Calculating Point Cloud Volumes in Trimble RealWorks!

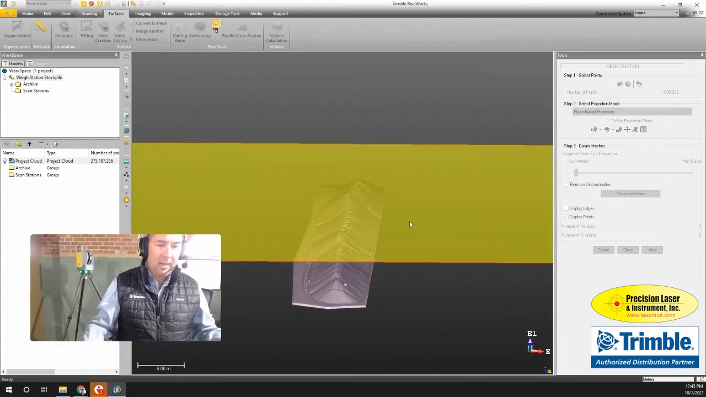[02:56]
and then I'm going to just sample this down so there's a lot of points in here you can see there's several million and
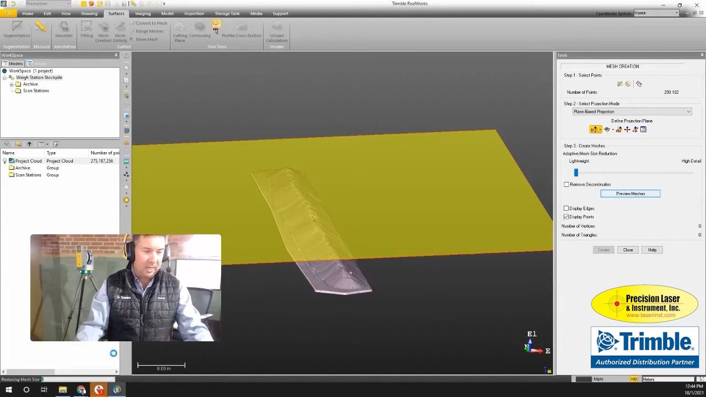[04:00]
you can see down in the lower left is the progress bar is gone through it's created the mesh now it's going through and reducing the amount of points on there because in step three I had set
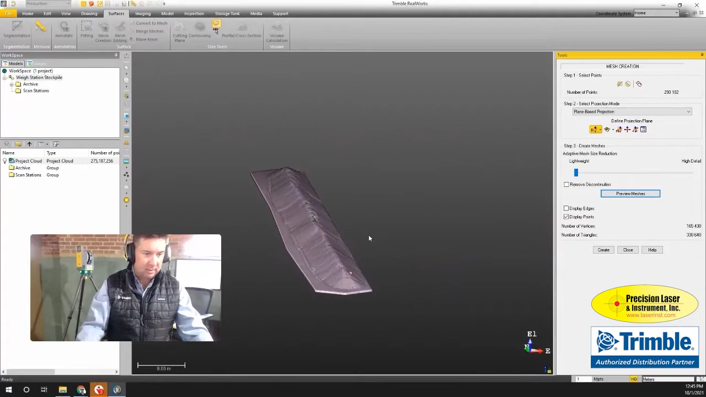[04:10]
to reduce the size of the mesh so that looks like a really good fit
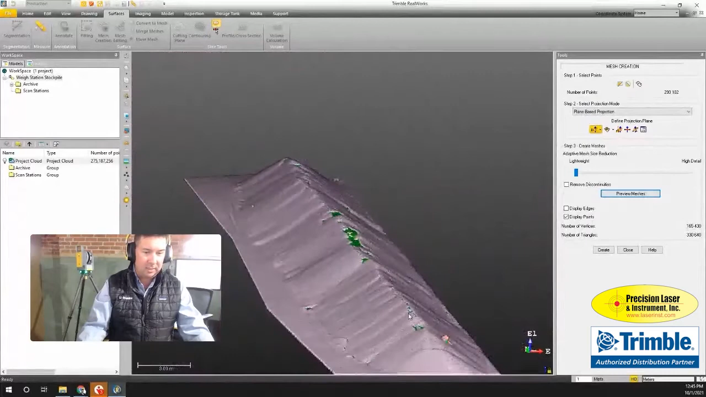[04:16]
oh I forgot to cut out the the cones
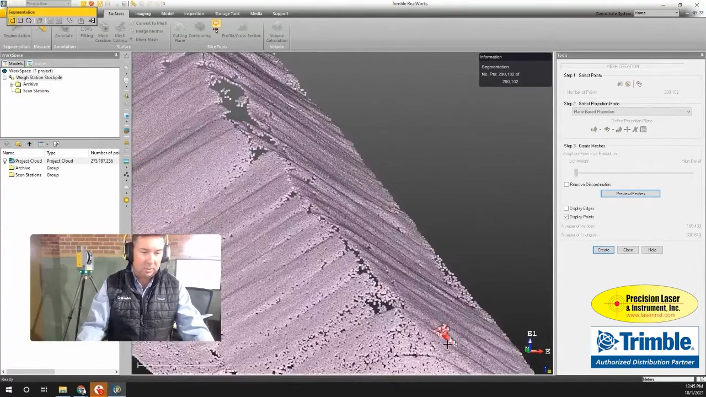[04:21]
so I'm just going to go do that real quick because I told you I would just going to cut these out
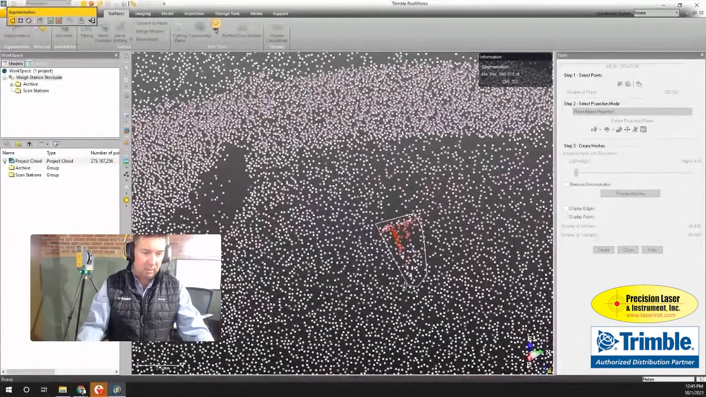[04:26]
here look at that make sure I didn't miss anything that looks pretty good come down here and get rid of this one
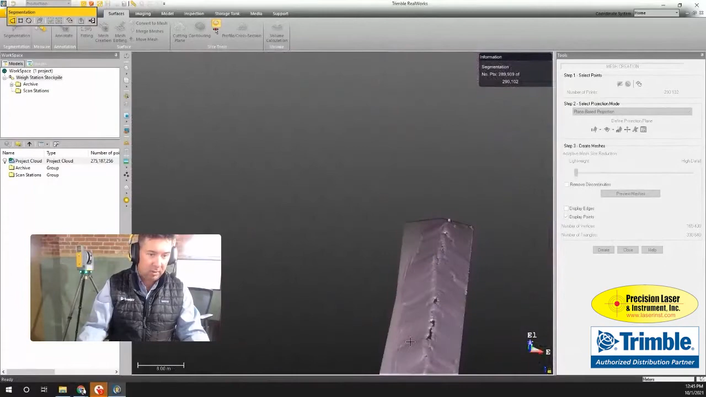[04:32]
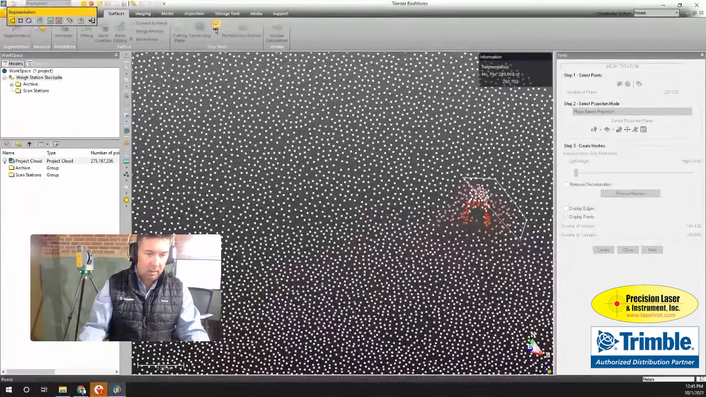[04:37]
take that out all right so that's gone and
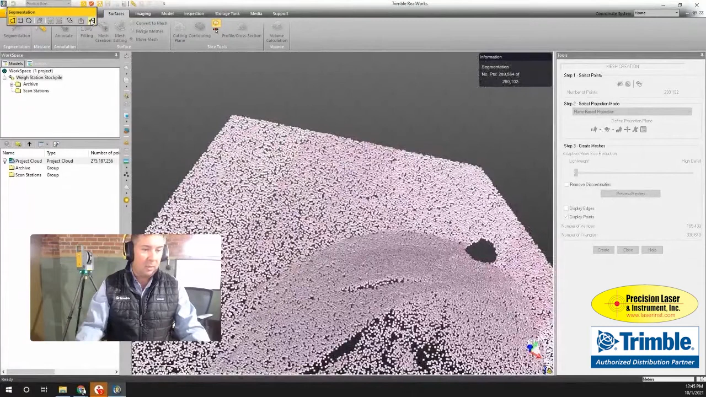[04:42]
then we're just going to create that mesh one more time and you see there's the hole in the point cloud but as we create this mesh surface it's going to go ahead and fill that in for us
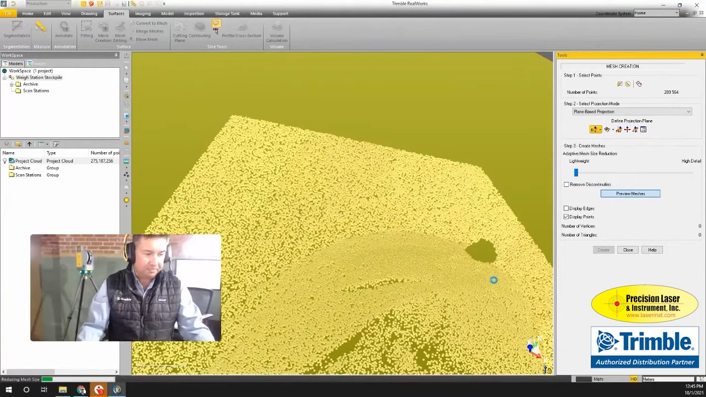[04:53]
and this just takes a few seconds here okay so it's looking good it's filled that area in over here where the other cone was it's done
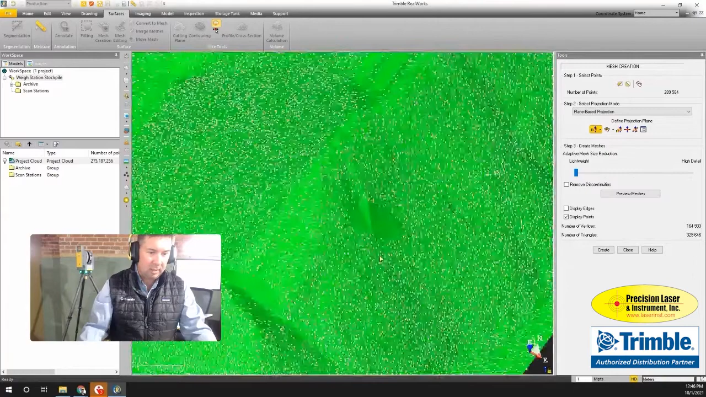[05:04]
a nice job of filling that in as well so it's good if I just hide the points you can see
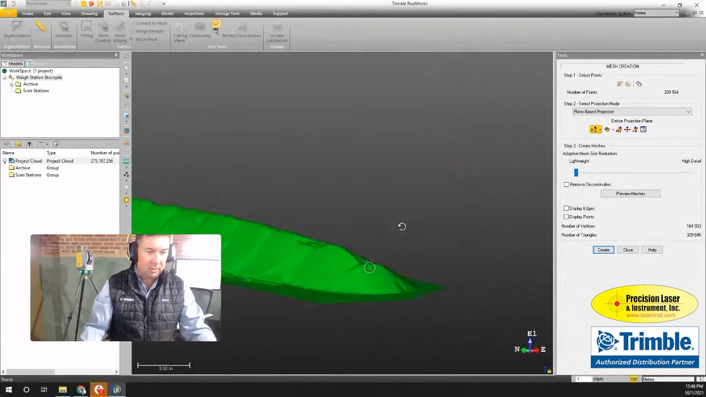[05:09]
there's the whole mesh itself just going to create that and then click close
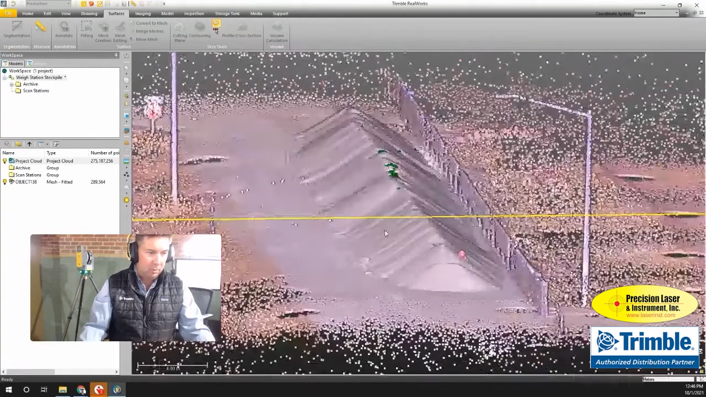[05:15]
now if I want to go in and just look at that mesh I'll
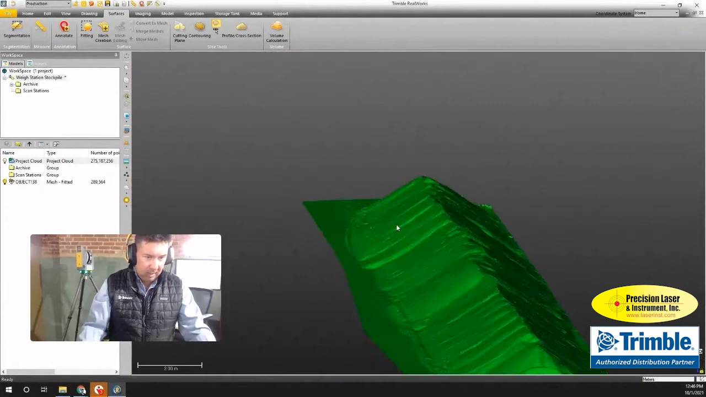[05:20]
make sure that it looks nice you'll see there's a few stray areas here these were some looks like
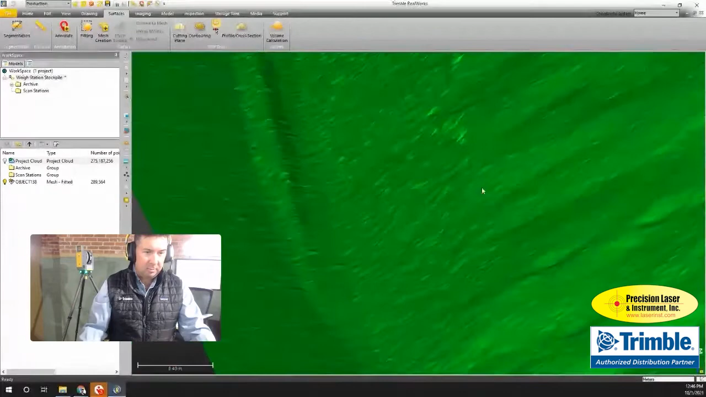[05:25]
some plants or something that were growing up in the gravel so I'm just going to go in and do a little bit of editing on this
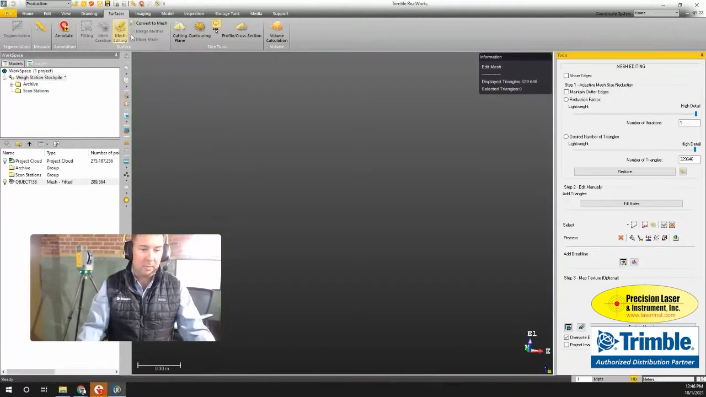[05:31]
mesh and in the mesh edit tool there's a lot of things I can do I could reduce the size like we did in that other step we can fill holes if we need to in this case
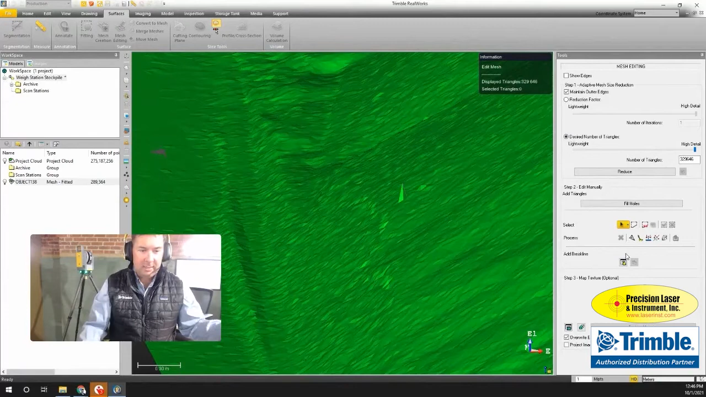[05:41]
I want to get rid of that so I'm just going to use this option remove peaks I'm just going to click that it's going to get rid of that area where there's just a few stray points from that plant that was growing and then